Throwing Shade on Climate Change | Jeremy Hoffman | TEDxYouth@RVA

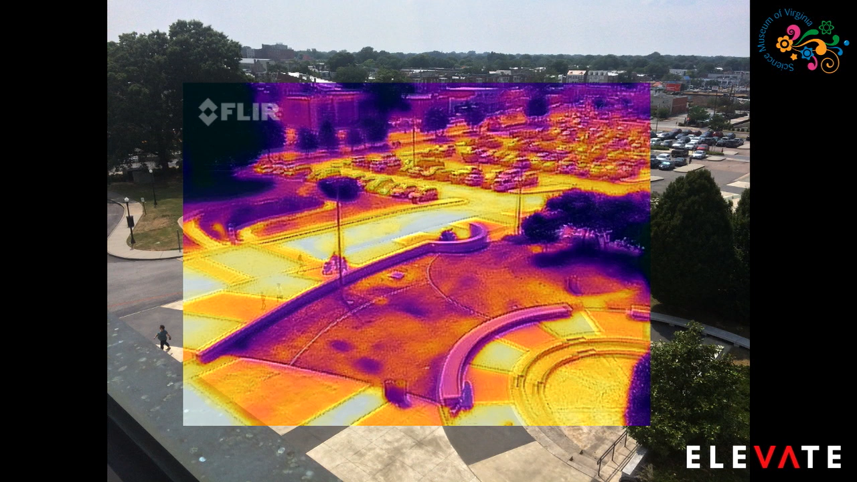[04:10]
But there's some interesting detail here. The dead grass is the same temperature as the cement.
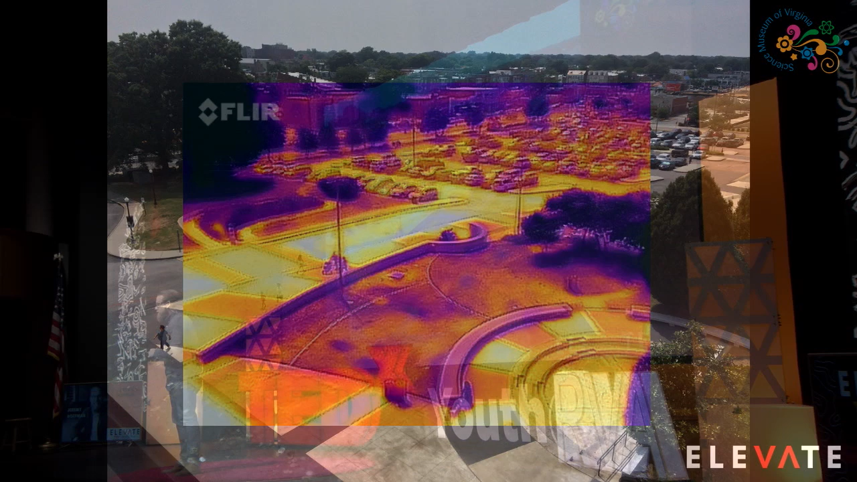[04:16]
And the native plant garden that we have at the Science Museum of Virginia is cooler than the grasses that we put around it.